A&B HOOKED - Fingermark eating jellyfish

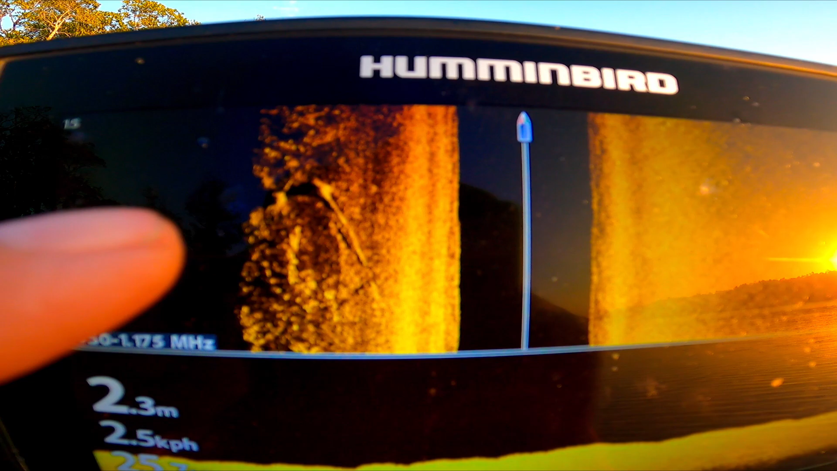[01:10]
On screen: depth 2.3 m, speed 2.5 km/h
You see long snags like that, and you see a lot of little rice bubbles in behind those snags.
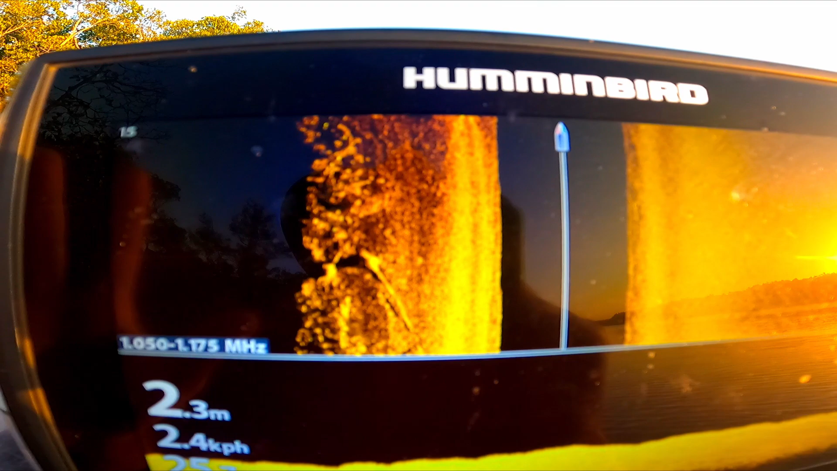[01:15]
On screen: depth 2.3 m, speed 2.4 km/h
They tend to be barra. So that's what I'm looking for, and that's what I tend to always do.
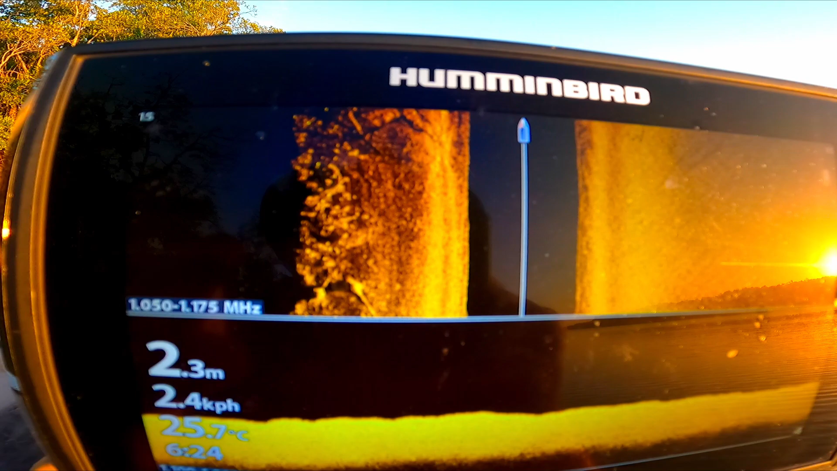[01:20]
On screen: depth 2.3 m, water 25.7°C
You'll see a lot of snags. They always pop up and disappear. But you see these little rice bubbles, you see a whole heap of them up behind a snag there. It's good potential for barramundi.
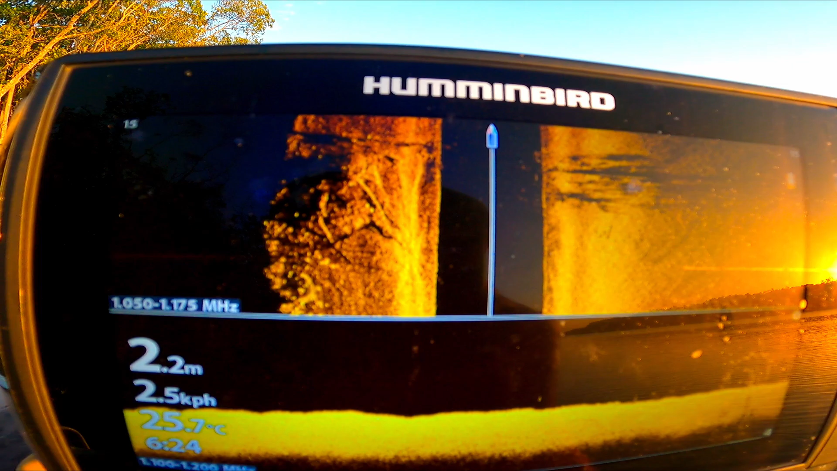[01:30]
On screen: depth 2.2 m, water 25.7°C
So I'll just scope up along this snag, along this bank,